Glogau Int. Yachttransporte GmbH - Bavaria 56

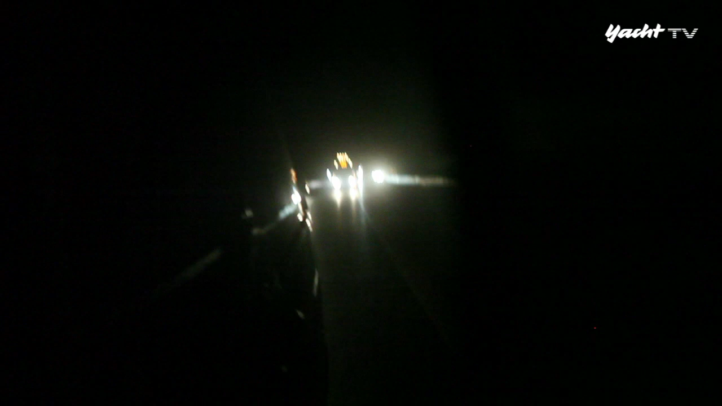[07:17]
Auf einer Lichtzeichenanlage können Sie ein Überholverbot anzeigen,
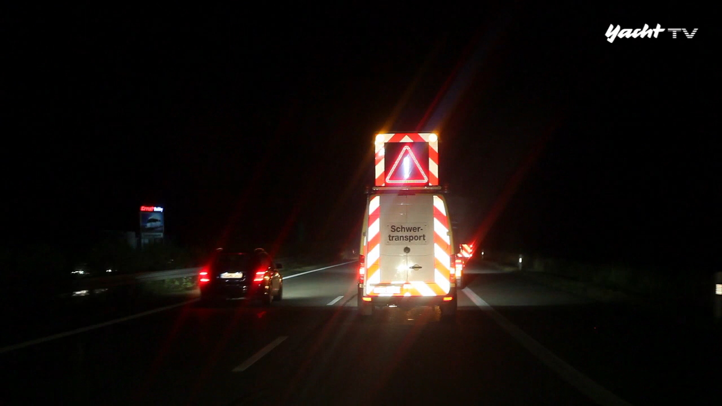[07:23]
wenn sich der Zug einem Engpass nähert, der die gesamte Breite der Straße erforderlich macht. Musik
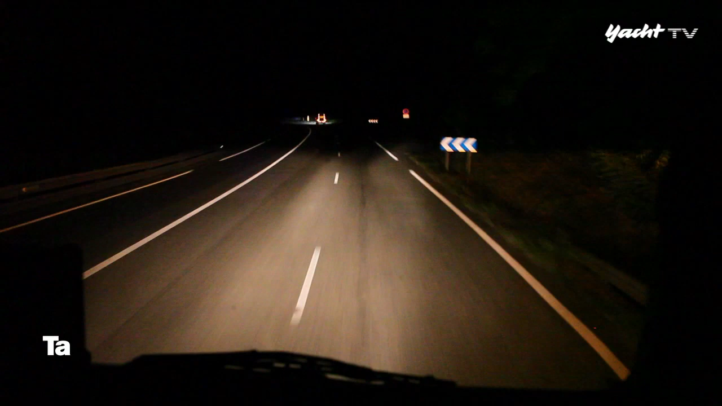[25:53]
das macht Spaß. Nach zwei Tagen Zwangspause wegen des Fahrverbots am Wochenende rollt der Transport wieder.